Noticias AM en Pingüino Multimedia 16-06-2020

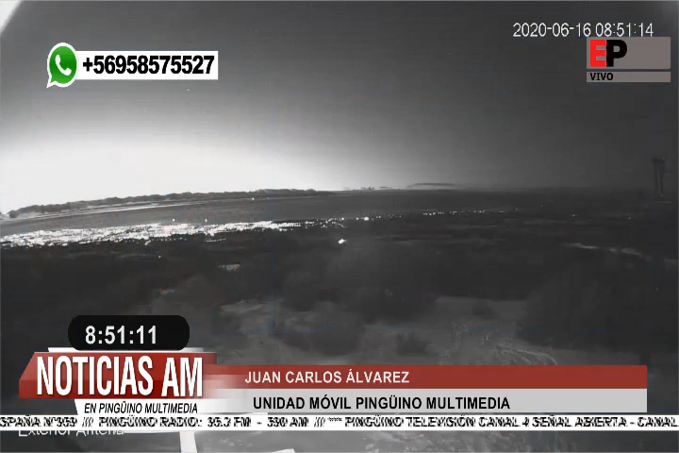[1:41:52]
colegito oiga nos encontramos mire tengo una vista privilegiada camino al andino estamos aproximadamente kilómetros tres en todo el alto vemos la ciudad iluminada completamente y un cordón negro de nube en el sector no se puede oler mira que hermosa imagen todavía no clara está oscuro pero justamente ahí nuestro colega Javier ya va a mostrar imágenes justamente la cámara que está en el andino en donde el auditor que estaba hace rato atrás haciendo las consultas está despejado toda